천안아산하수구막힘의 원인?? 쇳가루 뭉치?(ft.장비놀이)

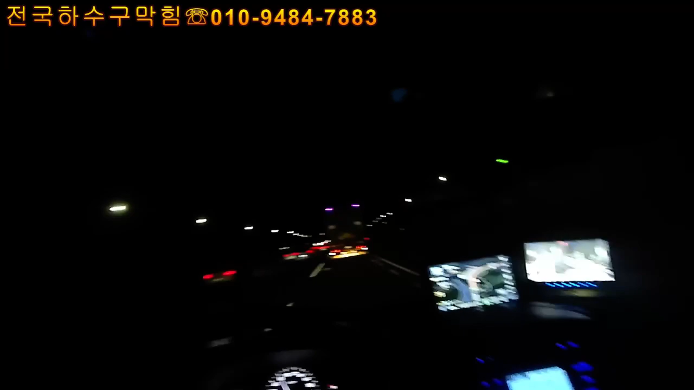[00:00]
아, 네, 오랜만에 또 이제 천안에서, 또 우리 천안 아산 싹 돌아오고, 함께 일하고, 저녁 먹고, 지금 대전 내려가는 길인데, 이제 오늘이 크리스마스 이브고, 내일 또 크리스마스인데, 여러분들 모두 메리 크리스마스 잘 보내시길 바라면서, 저는 졸릴까봐 저 앞에 화물차 졸음, 방지용 저 스티커를 바라보면서 가고 있습니다.